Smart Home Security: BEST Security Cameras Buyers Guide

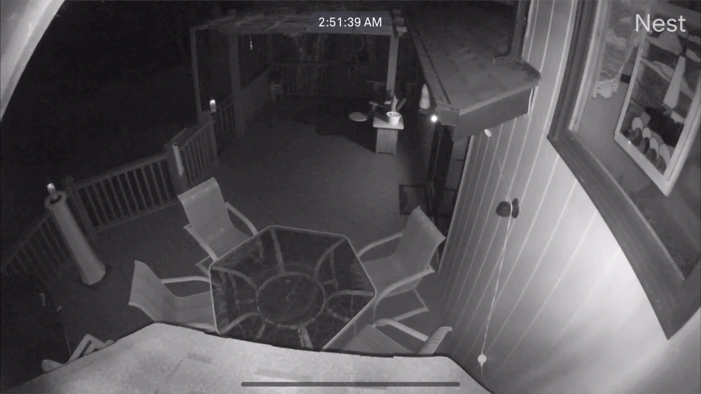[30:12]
But you want some advanced features like full frame illumination. And again, these are all features we can cover in future videos. But a lot of these drug dealer cameras have what's called like a spotlight effect, where it's just kind of showing in the middle of the image some light, and then around it's very dark and fuzzy.
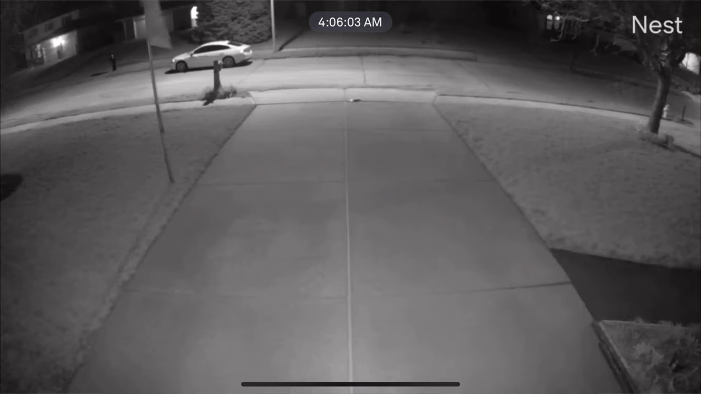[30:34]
So you want some advanced night vision features that even if it's black and white and infrared, it's going to maintain its resolution and still have a nice crisp picture, but cover the whole screen. And then there are cameras out there that are advancing with color night vision, which is great.